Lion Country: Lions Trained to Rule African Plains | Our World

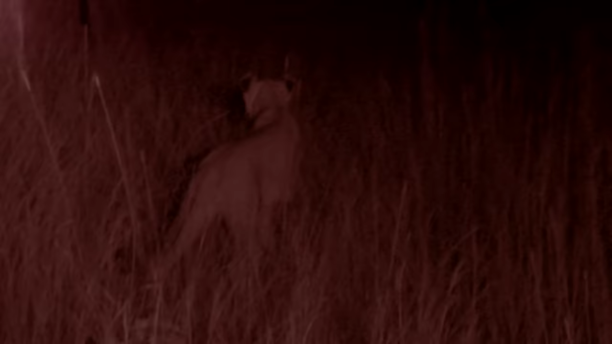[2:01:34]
Lions have excellent night vision, and in the dead of night, they have a distinct advantage over their prey.